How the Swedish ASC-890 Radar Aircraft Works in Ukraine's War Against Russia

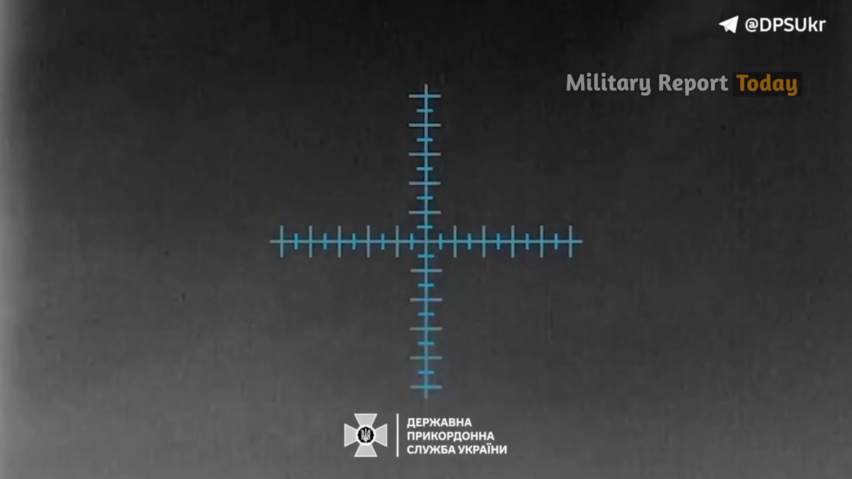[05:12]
and is known for its high-quality information and range,
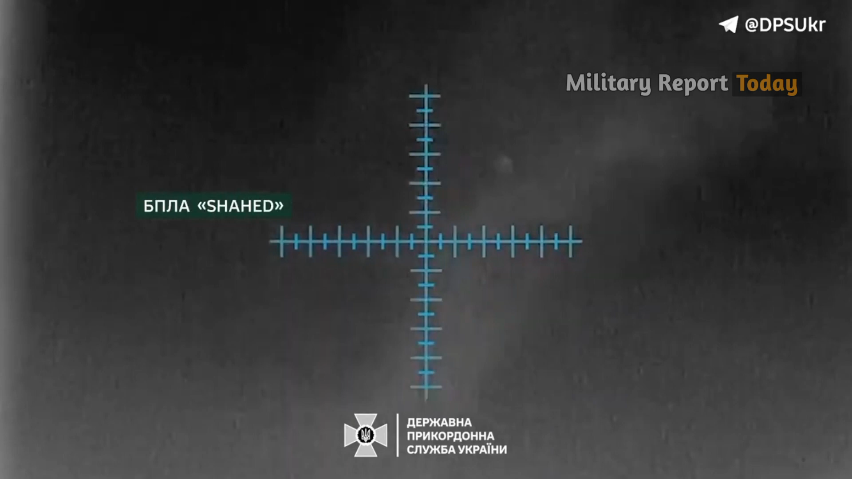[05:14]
is effective in detecting long-range targets including Russian drones and shape missiles in the air.
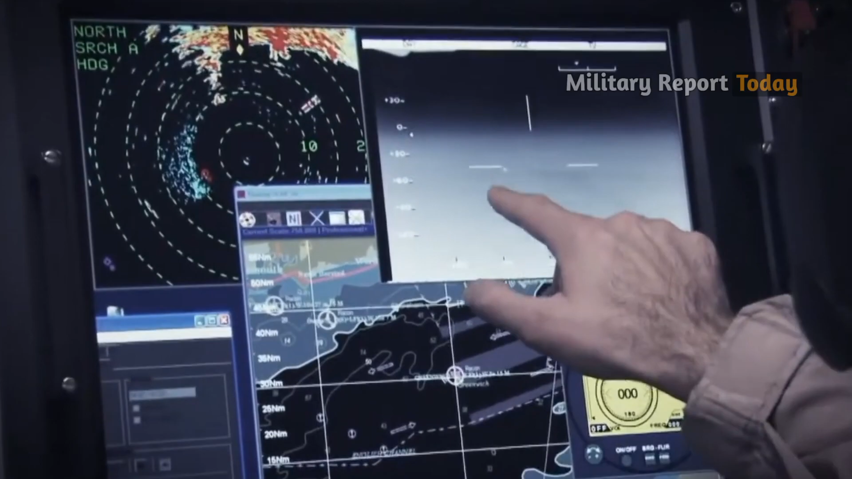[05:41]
allowing radar to track multiple targets simultaneously quickly and accurately.
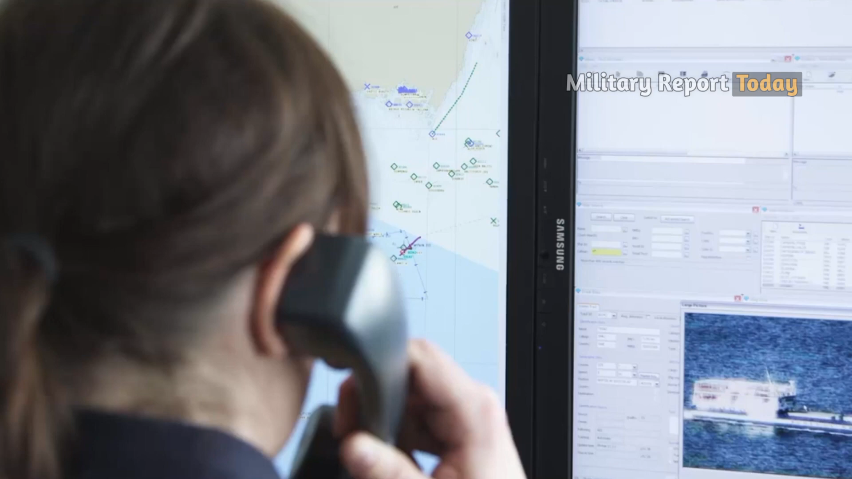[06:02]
However, it is also capable of signal intelligence, which means capturing and analyzing radio
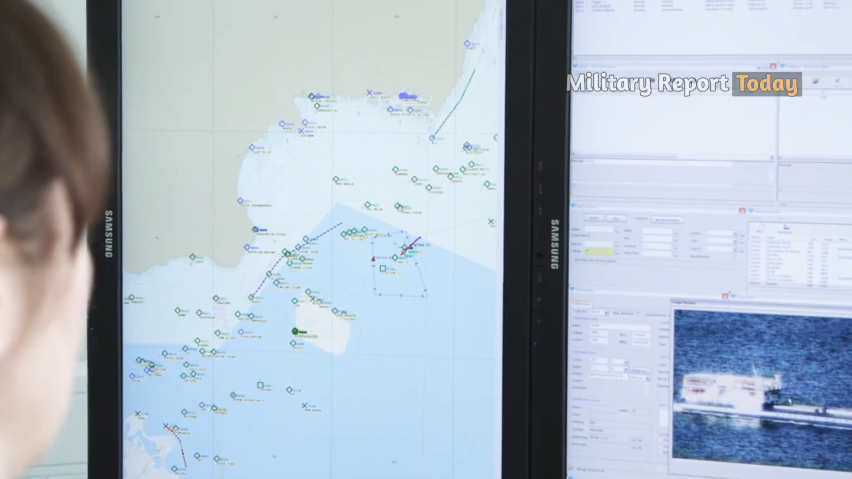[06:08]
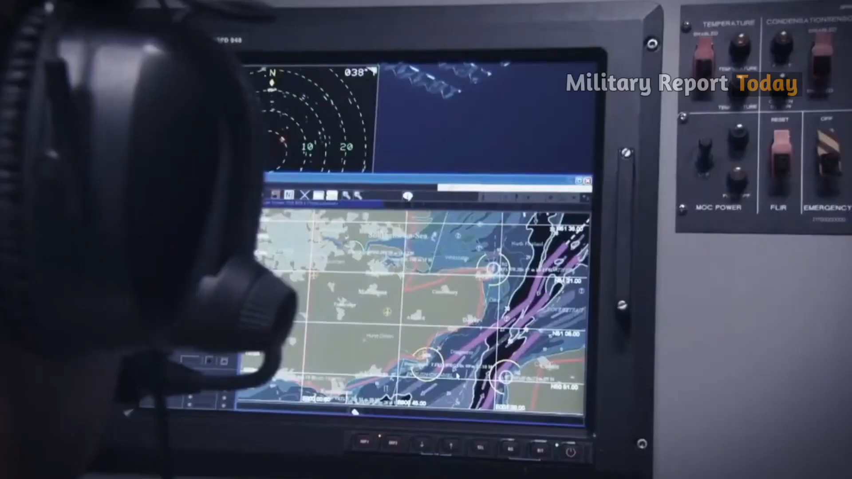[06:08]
signals and communication between equipment to find them.
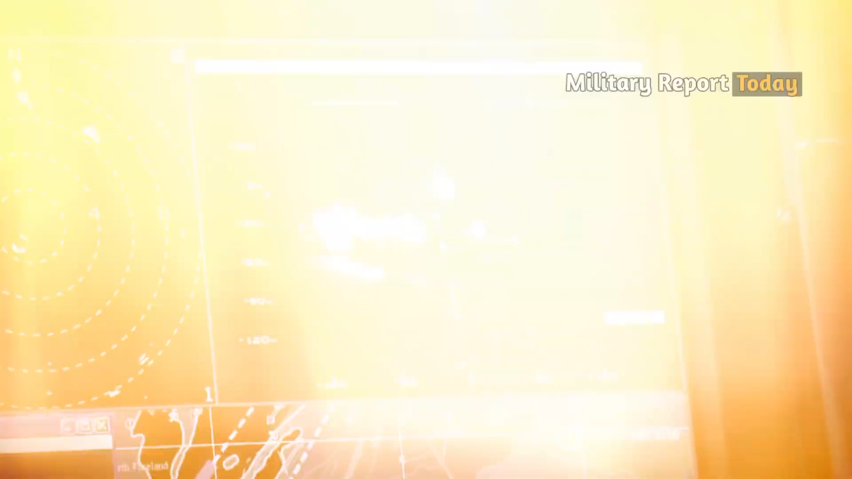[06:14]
It is particularly useful for detecting all defense,